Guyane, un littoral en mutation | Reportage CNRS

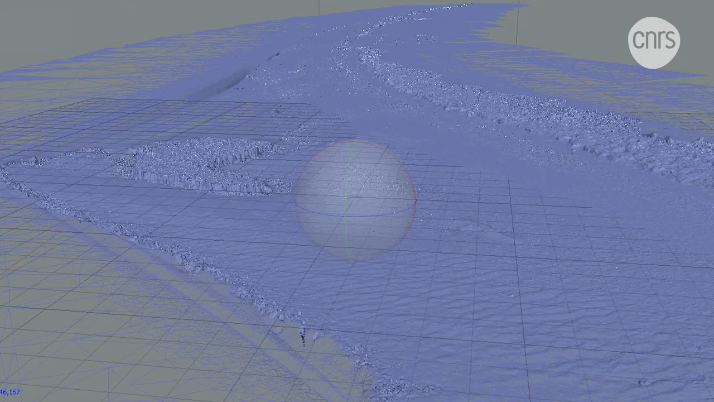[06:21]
aux chercheurs de dresser un bilan sédimentaire afin de comprendre comment la plage évolue au fil des mois sous l'action des courants et de la houle.